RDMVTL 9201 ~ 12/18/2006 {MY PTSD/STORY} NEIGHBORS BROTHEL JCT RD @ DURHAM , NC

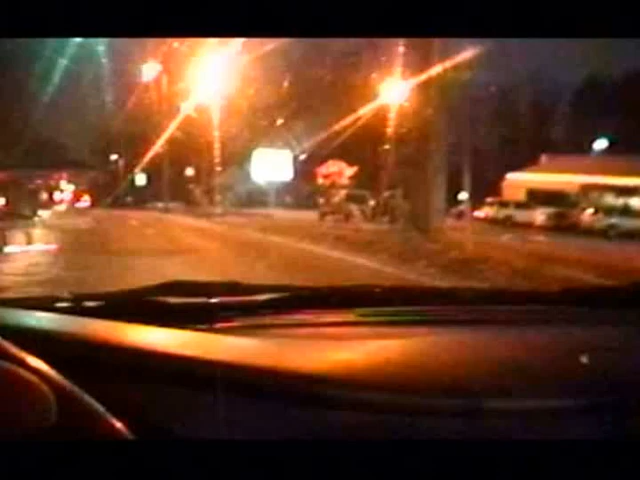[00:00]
I'm turning here on Junction Road, and it's just a little after 5:30. It's 5:33. And okay, it's all right. Thought that car would belong to someone else, but it's not. So, here I am.